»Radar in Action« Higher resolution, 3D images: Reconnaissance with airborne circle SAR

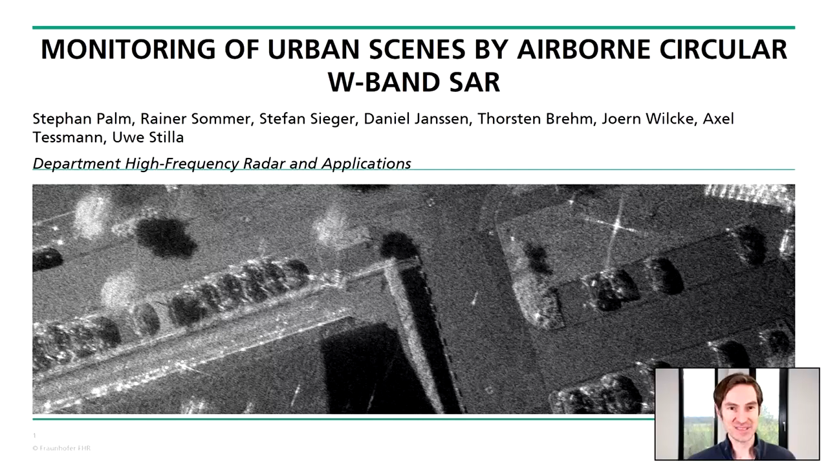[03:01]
So this talk will be about a very high frequency sensor concept applied on an airborne circular SAR platform to monitor urban scenes. So I've got lots of stuff. So let's start. What was the basic idea behind this project?
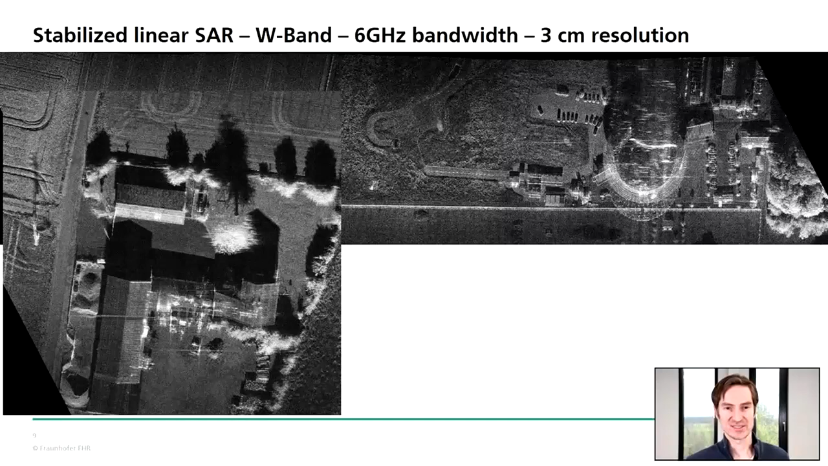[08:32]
six gigahertz bandwidth, three centimeter resolution. And if I zoom in, if I zoom in, in some places here, in this urban area here, for example, with high resolution, high contrast or here in the more speckled area, we can even we are even able to track like
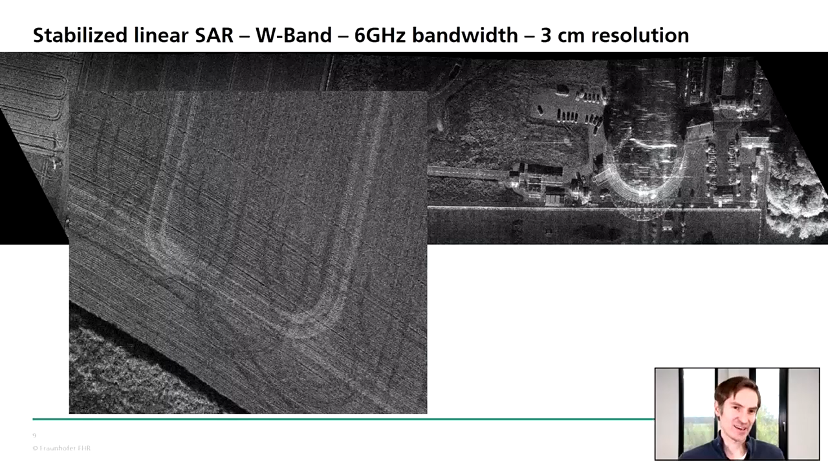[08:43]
the tires of a tractor profile profile of the tractor tires here. For example, that's possible or here parts of our institute, I don't know if you can see this right, but we positioned there to two ladders on a round table. And we are able to like count each step of the
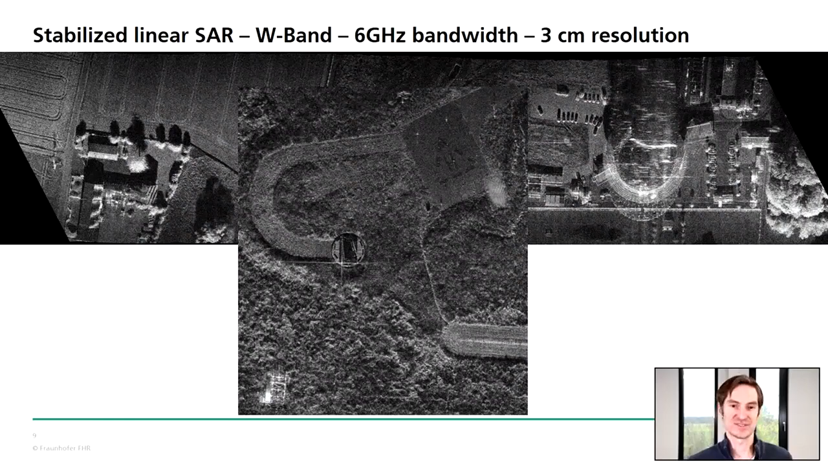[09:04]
ladder there here again,
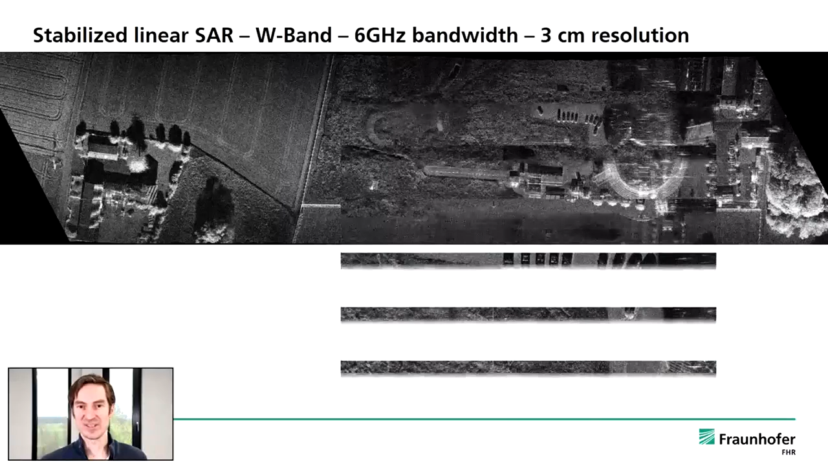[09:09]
good contrast of a parking place or here you can see different layers of asphalt. You can even see GULI covers coming through the image, volume scatterers are nicely represented, and you can even see the paving stones coming up if I zoom, if I zoom more in, you have street lamps visible, so the resolution is really, really good.
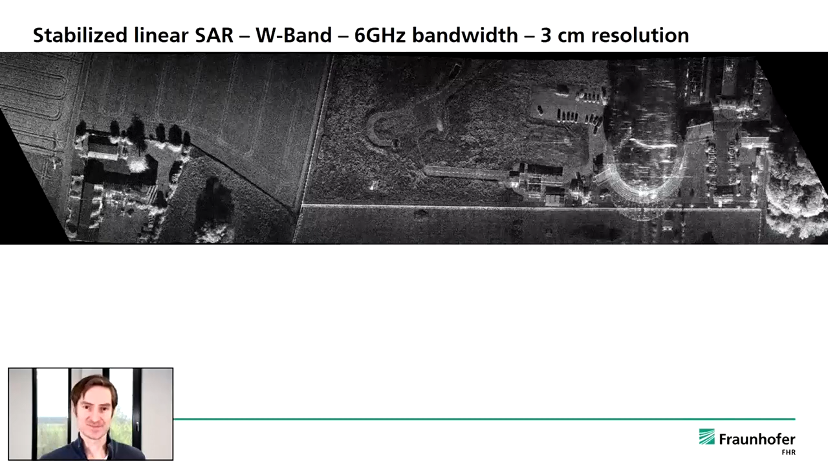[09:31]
So two slides about the signal processing aspect, just to give you some facts about this, how this is done.
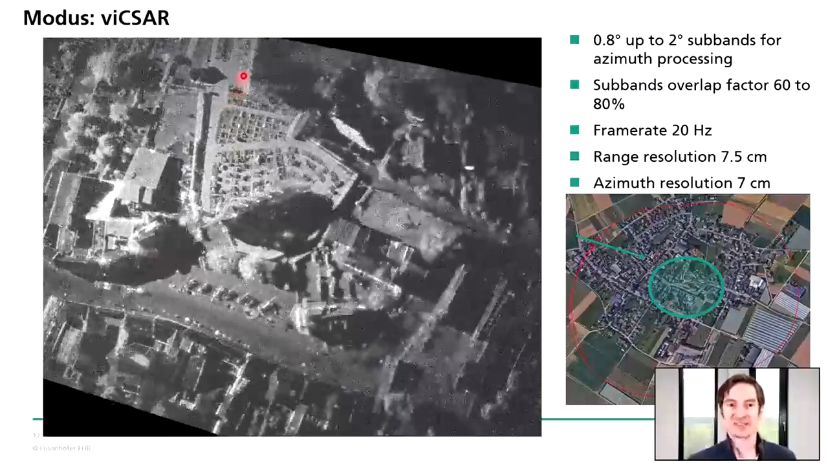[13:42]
Now, he's going to the exit, and you are able to track them in the SAR videos. So, here again, height sensitivity. If I choose a very long aspect integration,
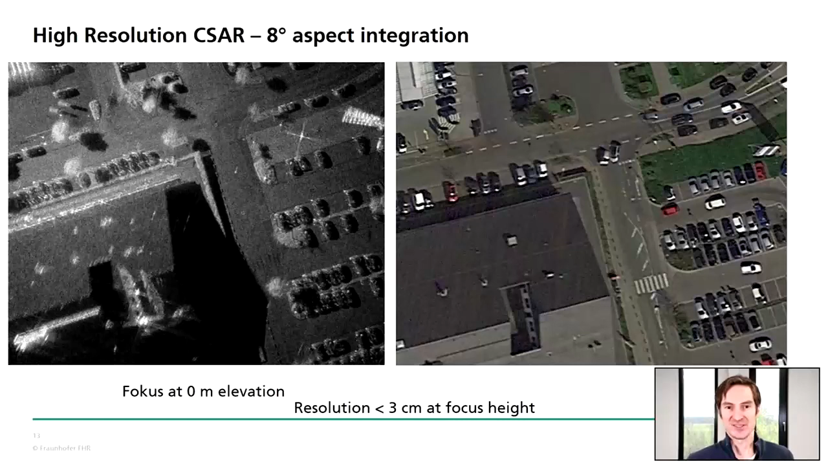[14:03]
then you see the street level is in focus, the cars are in focus, even the gully covers or the street paintings are coming out, but the roof, of course, is in this focus.
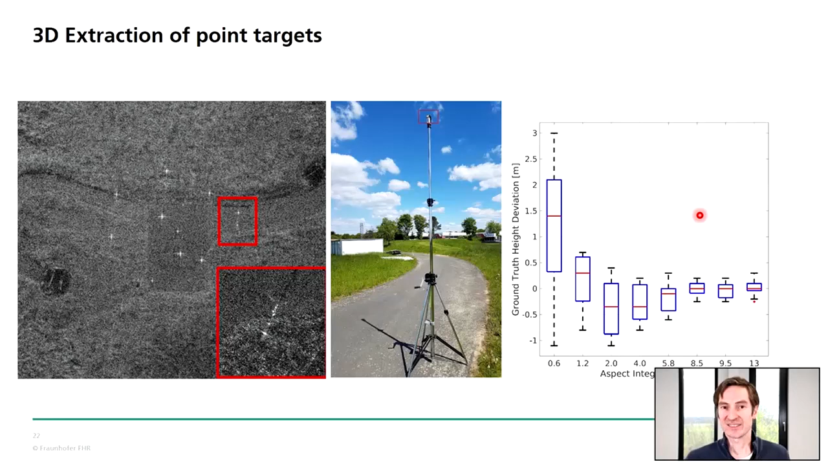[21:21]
And then we are able to detect the height of very small objects in an accuracy of about 20 centimeters. So, going on to more complex scenes.
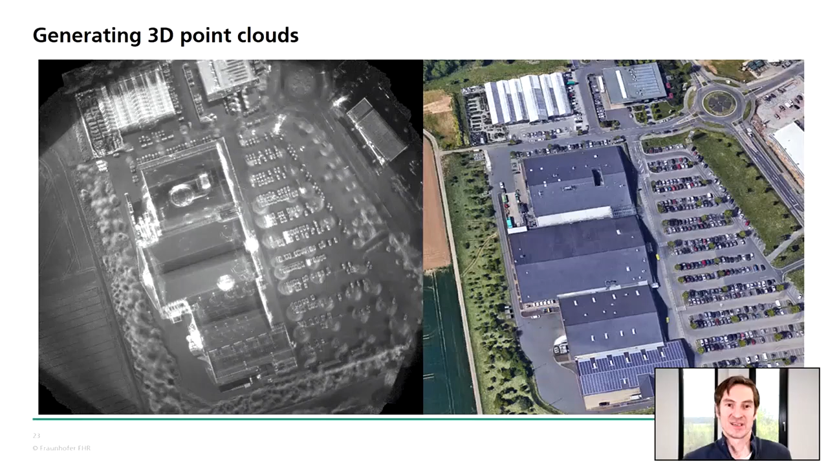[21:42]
So, again, the commercial building area. Here is just the SAR images non-coherently summing up all the aspect angles together. And if we are applying our point spec function in another method,
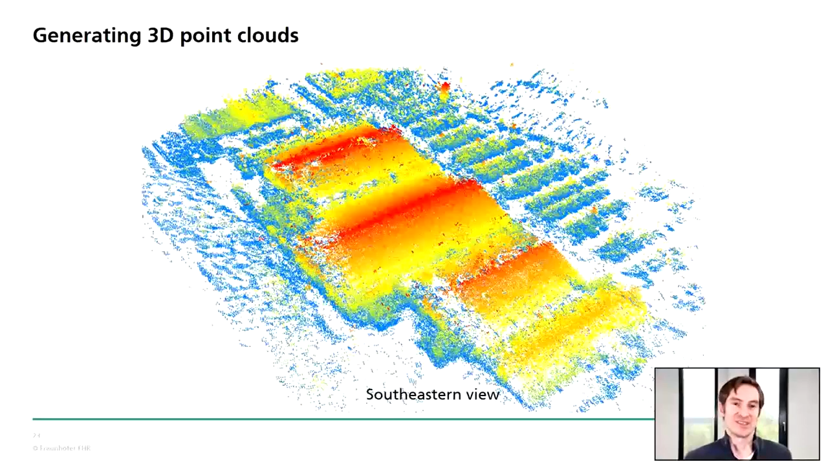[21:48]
then you can see that I can generate a 3D point cloud of the whole scene. I've plotted two views of the same scene. So, with the eastern view, for example, eastern view, here are the glass houses. Here is the gasoline station. And here are the commercial buildings. And you can nicely see that the roof of the commercial buildings, they are really, really nice because they are filled with roof tiles which show point-like behavior. But, of course, the scatter area or volume scatter area,
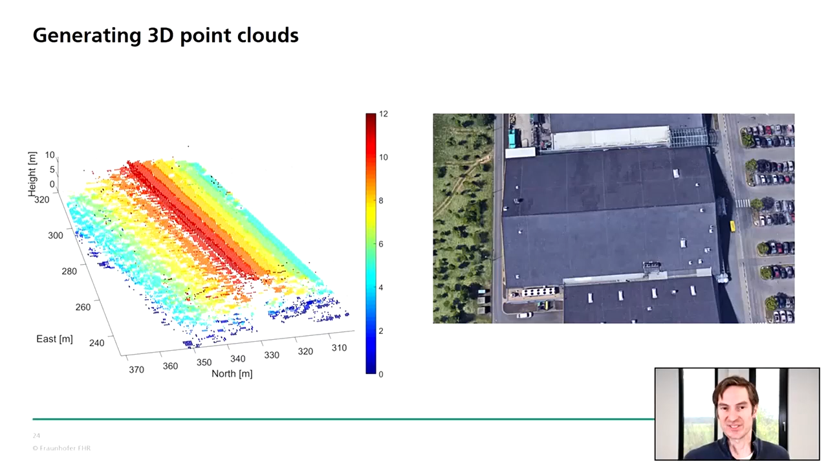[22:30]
they are much more challenging than because I do not have an analytical signal there which I can evaluate. Here, again, I fused only two views of the central building to generate the dimension of this building. Whereas, for example, here in this view, I fused, I don't know, 10 or 12 views together to get this shadow-free point cloud.
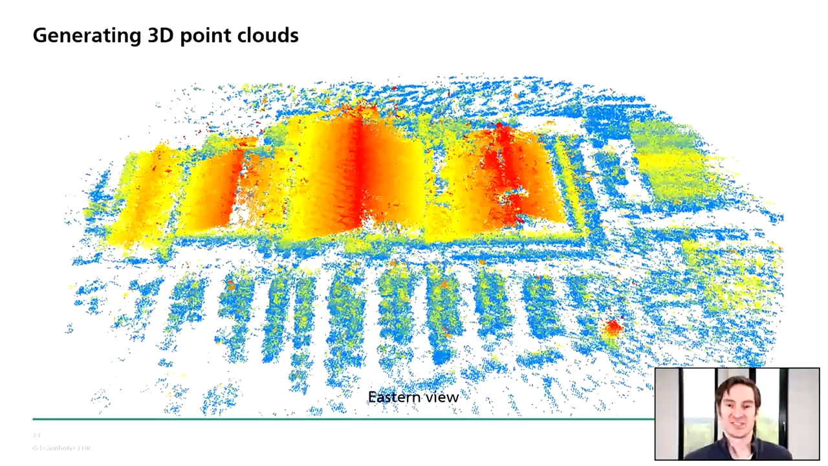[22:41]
Here, comparison to LIDAR data. So, we had a LIDAR data set of this commercial building site.
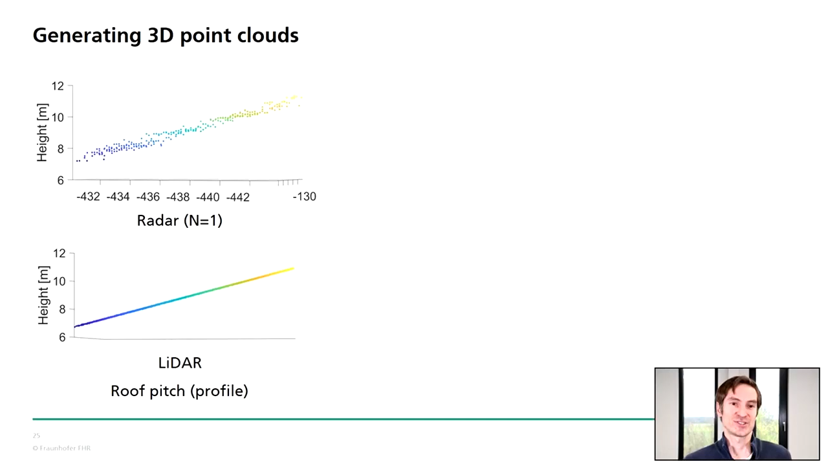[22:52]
And here you can nicely see there was a roof area from the main building in LIDAR and in RADAR. Or here, a profile of all the buildings,
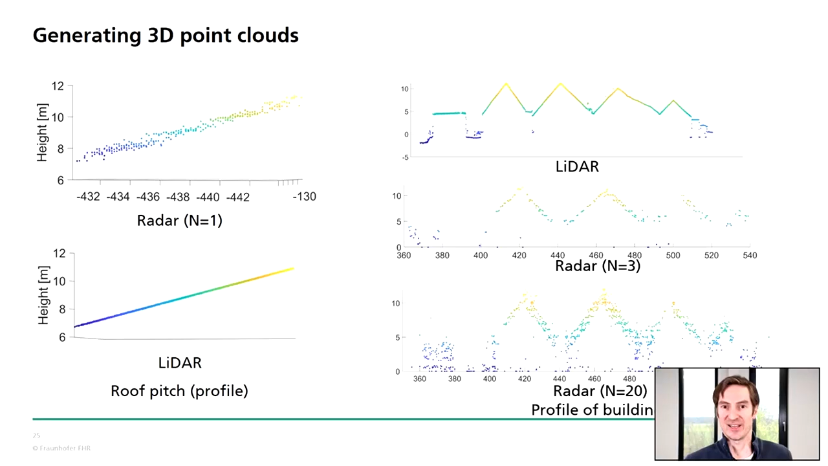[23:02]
LIDAR and RADAR, fusion of three views or fusion of 20 views. And you see, of course, the sigma gets higher when I fuse more sites together.
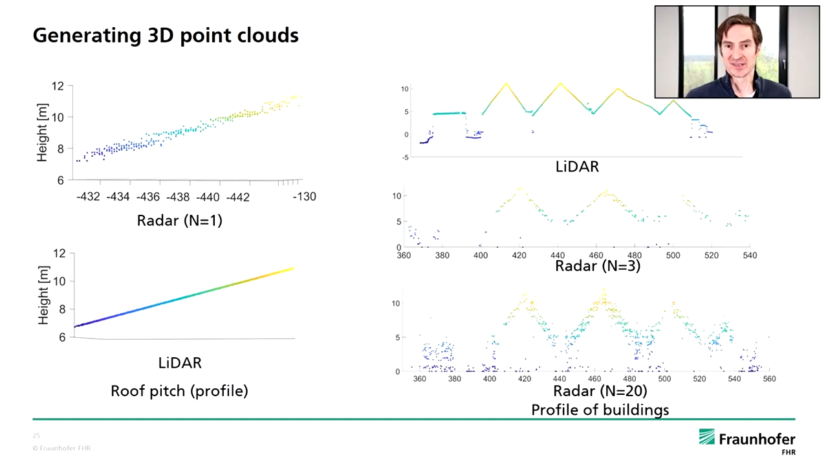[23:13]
But the point cloud density gets better, of course. And here you see the glass houses are bad in the RADAR because they are partly transparent.